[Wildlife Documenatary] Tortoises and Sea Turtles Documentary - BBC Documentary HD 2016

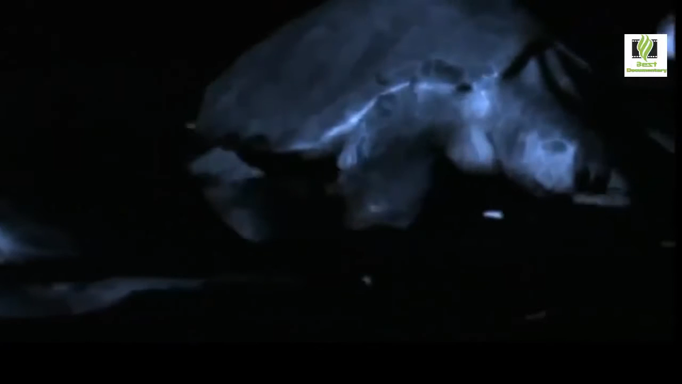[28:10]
Then they're going to leave and we won't see the turtle again for another year or another two years.
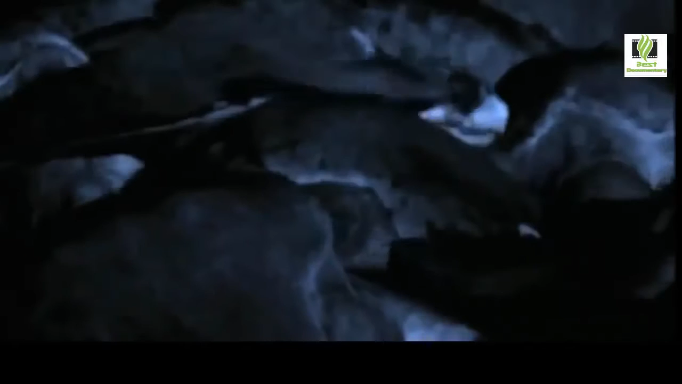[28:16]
The Arribata that we're witnessing now may easily have 100,000 turtles participating.
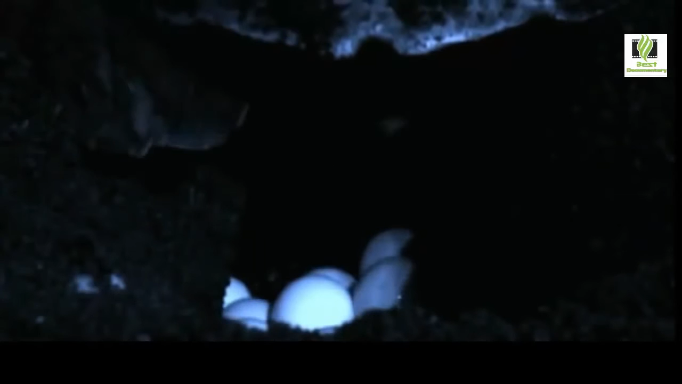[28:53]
This female may have mated with several males offshore.
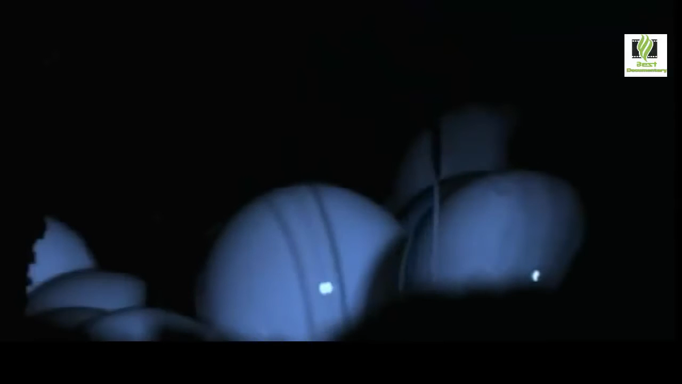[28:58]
So each of her 60 to 100 fertilized eggs may have a different genetic composition, which is healthy for the future of olive ridley turtles.
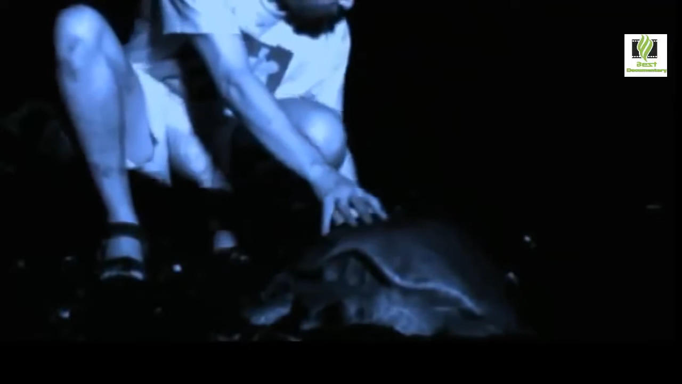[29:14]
He examines her gently for signs of disease or injury while she's in this curious,
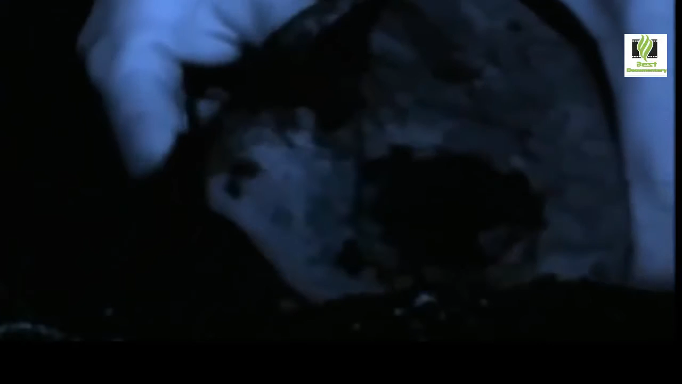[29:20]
semi-conscious state.
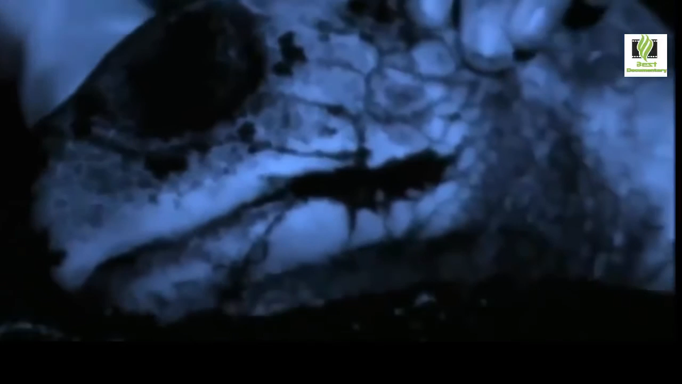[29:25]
Just why she enters this trance is not yet known.
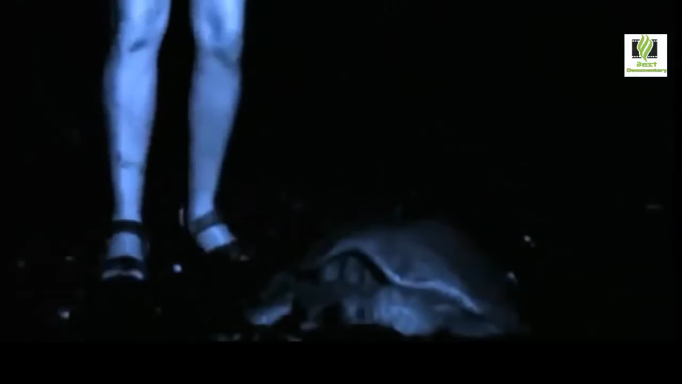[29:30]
The studies carried out on this beach indicate that roughly 8% of all the eggs laid
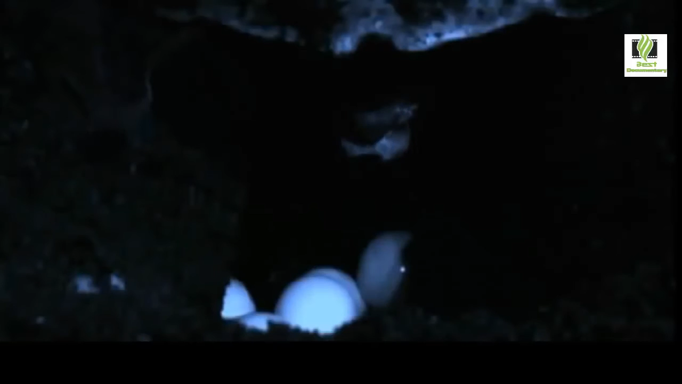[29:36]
on this beach will actually hatch and turn into little turtles.
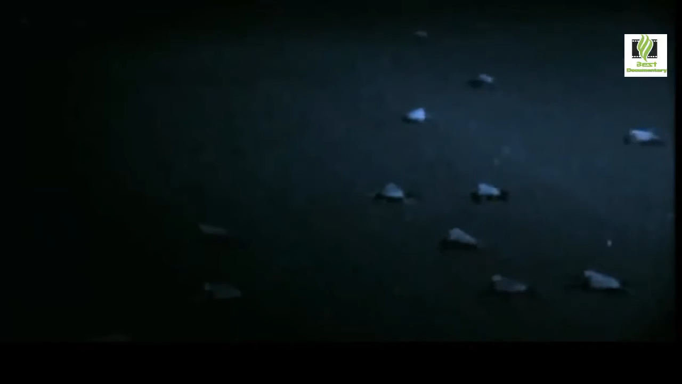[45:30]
Once out of the nest, hatchlings must head for the sea. But how do they know where it is? Light is a crucial factor for orientation. The sea is always brighter than the land.